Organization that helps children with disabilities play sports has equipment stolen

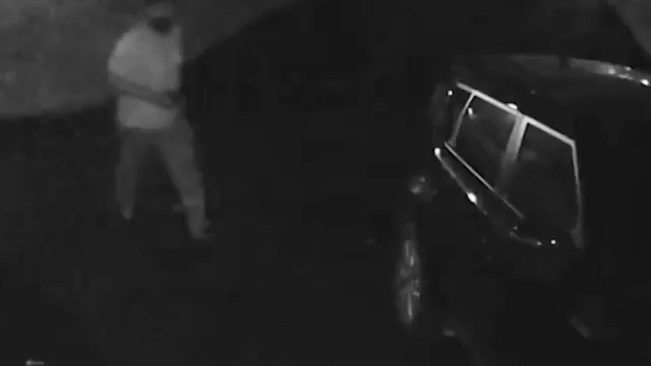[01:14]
Chesterfield police believe the thieves seen in this video taken over the weekend is the same group that stole the equipment. Coonert then called Champions Village to see if they could help.